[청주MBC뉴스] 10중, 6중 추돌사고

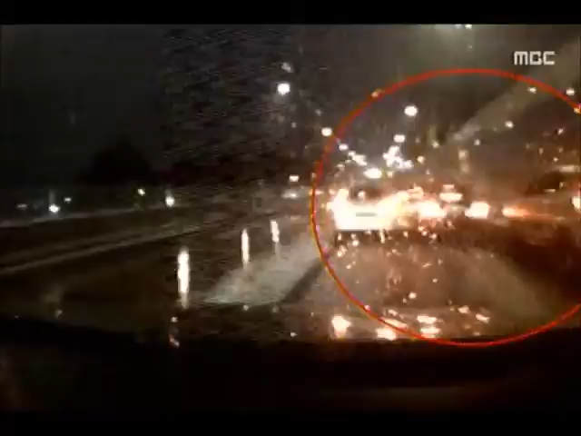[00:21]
청주 개신 고가차도에서 승용차에서 때가 연세 추돌한 건 어젯밤 9시 반쯤 불과 1시간 전 10중 추돌사고가 난 같은 자리였습니다.